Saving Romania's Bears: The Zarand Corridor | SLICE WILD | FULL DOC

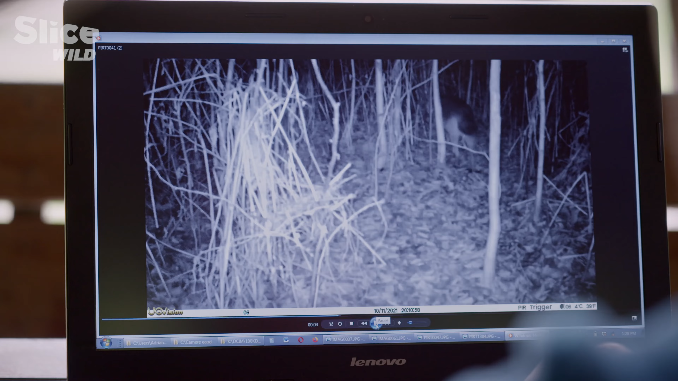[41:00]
In the last week, the slightest movement has triggered the cameras. 510, not bad.